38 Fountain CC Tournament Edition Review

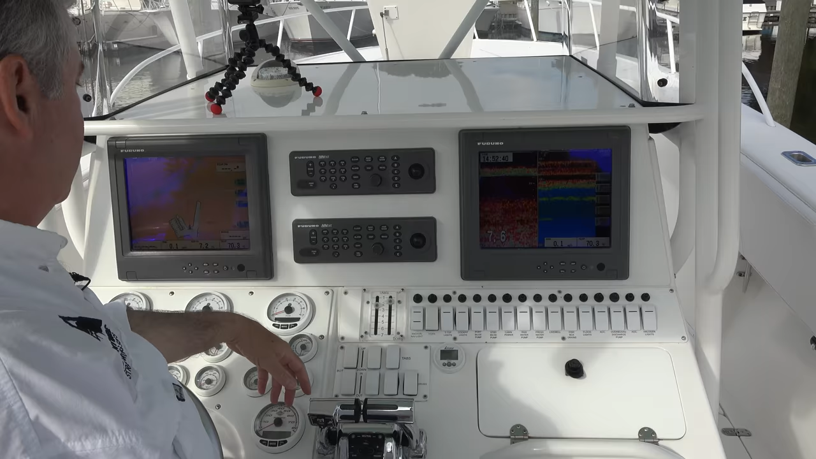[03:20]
And everything's still functional. I got a 2 kilowatt sonar that they actually had to cut out the step inside the head.